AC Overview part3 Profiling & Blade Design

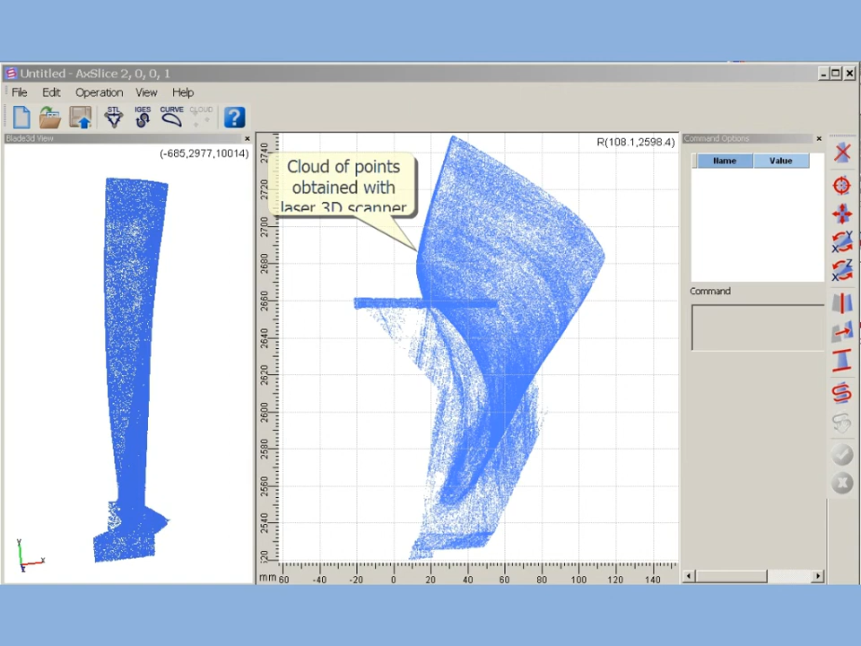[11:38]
Also Axe Slice can use so-named cloud of points, obtained after 3D laser scanning.
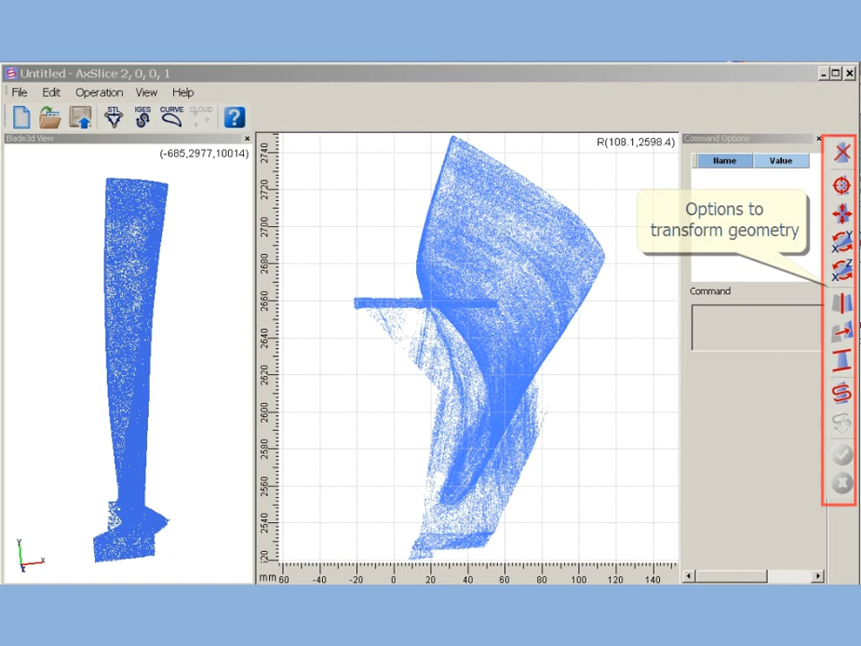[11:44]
Axe Slice provides a number of options to transform imported geometry, that are, swap axes, move, mirror, scale, etc. Axe Slice cuts imported 3D model with cylindrical surfaces,